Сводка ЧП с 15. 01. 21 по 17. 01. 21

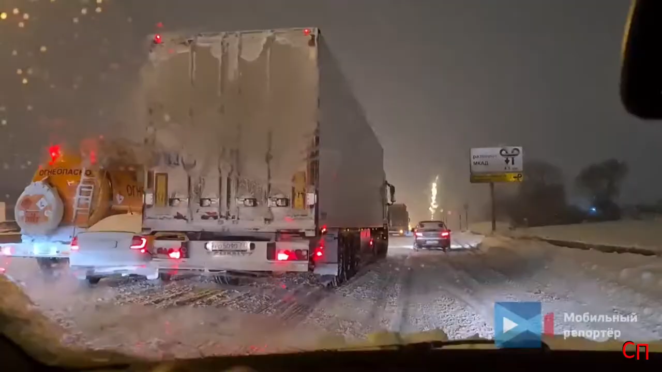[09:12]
Движение на южном участке МКАД по внешней стороне заблокировано из-за непогоды и буксующих на подъемах большегрузов. Движение остановилось от Каширского шоссе до Капотни. В районе 17-го километра движение перекрыто буксующими фурами.